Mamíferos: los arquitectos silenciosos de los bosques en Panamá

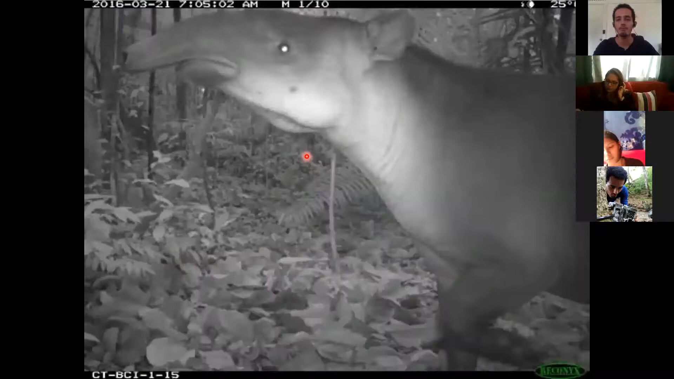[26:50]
Otra cosa muy interesante es que estábamos hablando hasta ahora de animales de un tamaño relativamente pequeño. Los ñeques, los monos, cariblancos, los aviadores, cualquiera de las especies que habíamos mencionado anteriormente son animales relativamente pequeños. Pero recordemos que al principio también mencioné que en Panamá existen los tapires.
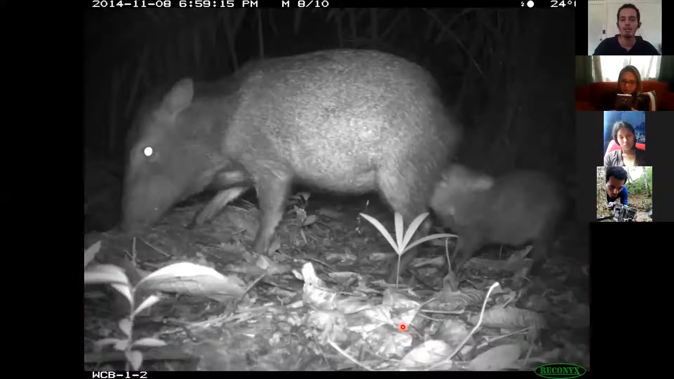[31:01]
contrario los saínos pueden andar en grupos de 10 15 20 individuos y hay otra especie de saíno de labio blanco el que vemos en la foto es un saíno de collar le decimos así porque aquí en la zona del cuello tiene como una línea blanca pero la otra especie tiene es una mancha blanca acá en el labio y por eso le llamamos saíno de labio blanco esa otra especie puede andar en grupos de hasta 60